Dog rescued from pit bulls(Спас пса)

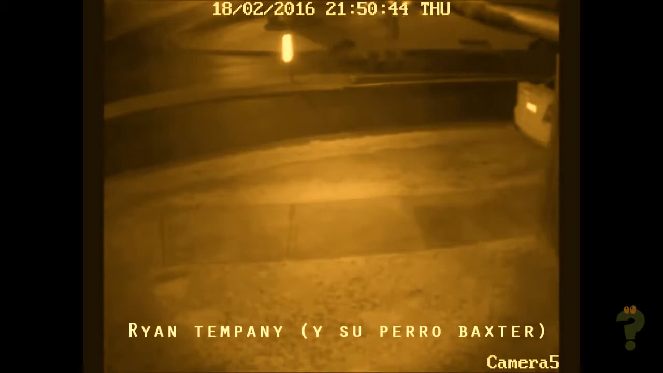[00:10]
El señor Ryan Tempany caminaba con su perro Baxter en la noche del 18 de febrero del 2016, cuando dos perros de la calle atacaron a su perro de casa de 7 años de edad.
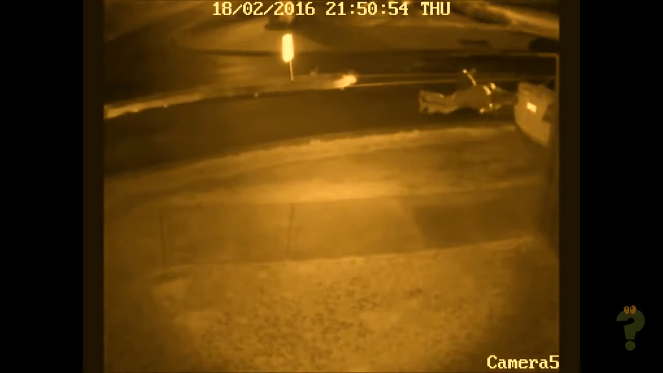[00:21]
Yo caminaba desde casa de mis padres hasta mi hogar, cuando dos perros al parecer pitbulls salieron detrás de un auto y atacaron a mi perro. Yo gritaba por ayuda, pero mi primera reacción fue tirarme al suelo y cubrir a Baxter, comentó el señor Ryan.